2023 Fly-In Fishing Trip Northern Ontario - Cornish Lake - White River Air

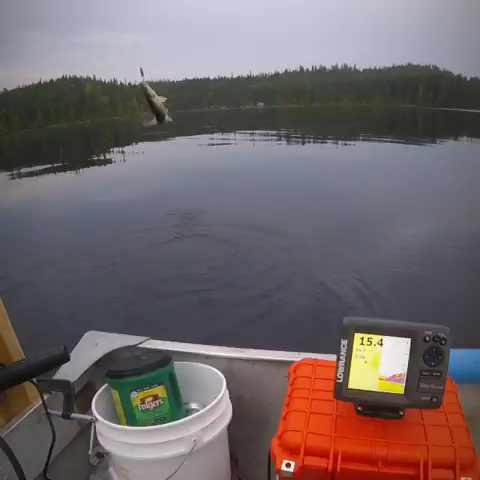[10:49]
He did. Holy shit, Dad, there's a bunch of them underneath us.
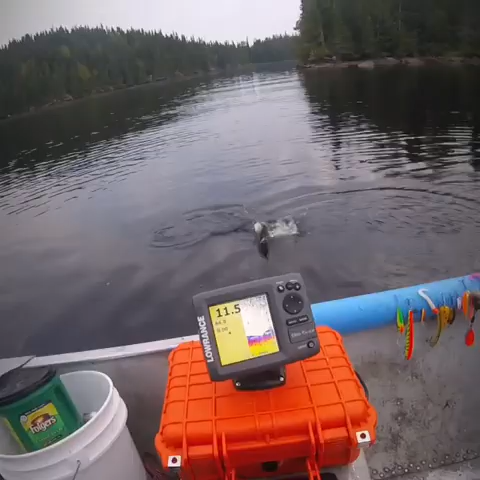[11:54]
You found us a little wad of them, Pa.
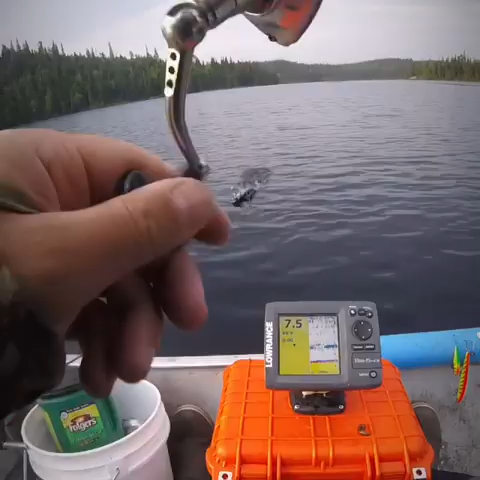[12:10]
I mean, he's not big, but he's not 6 inches like them other ones.